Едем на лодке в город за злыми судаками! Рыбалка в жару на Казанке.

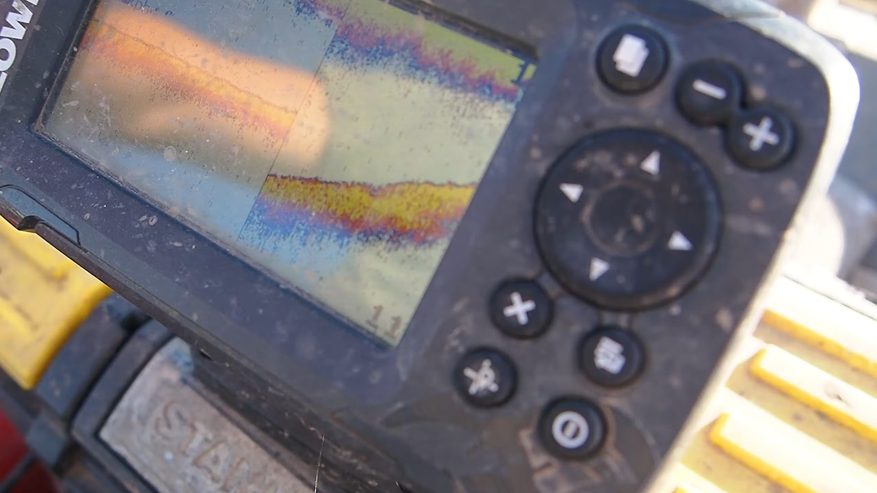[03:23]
ого аномалия сейчас увидишь пенечку вот эту вещь мы будем перекидывать заброс мы будем перекидывать 5,9
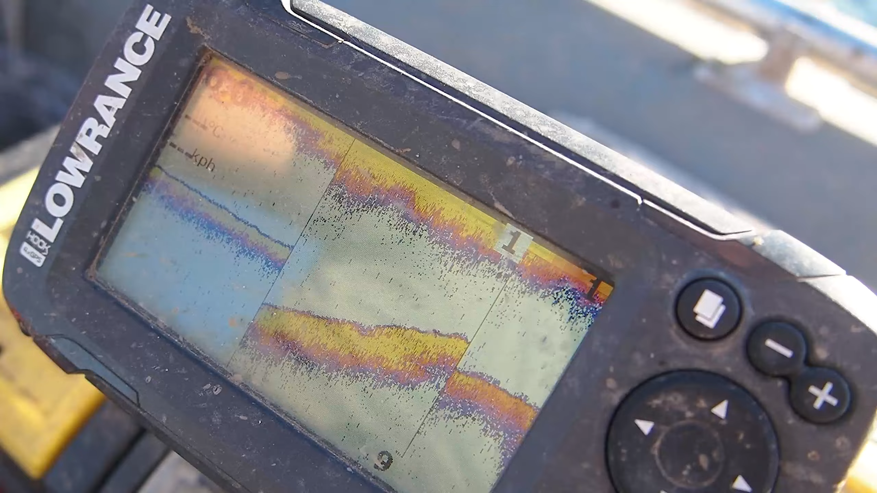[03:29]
и сейчас быстренько свал на она очень коротенькая прикольно